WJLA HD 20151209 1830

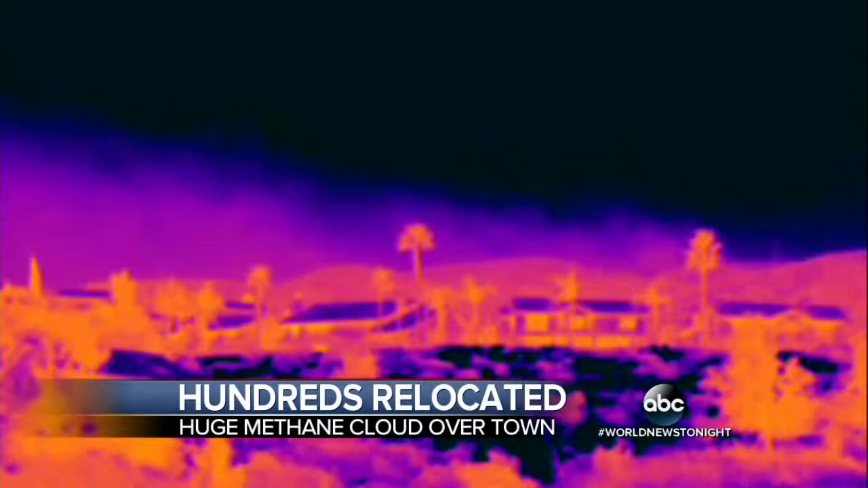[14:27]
giant cloud of gas we've got to close the windows this infrared video
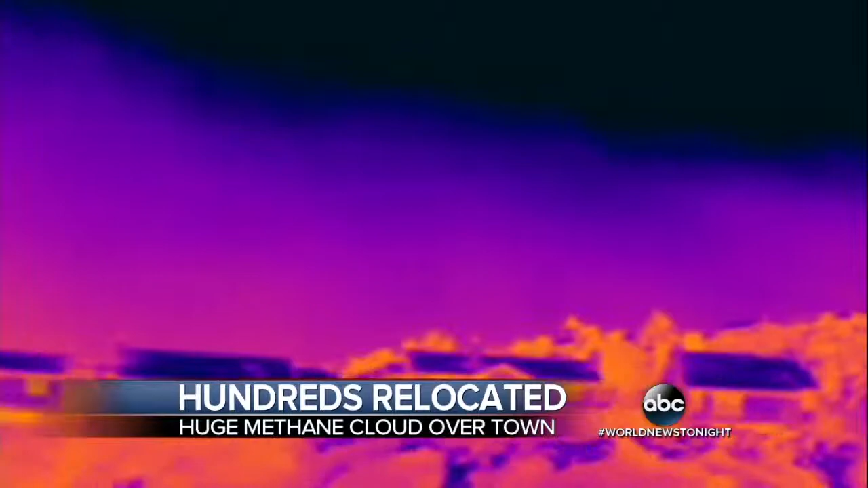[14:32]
appears to show methane gas leaking from an underground oil field owned by the southern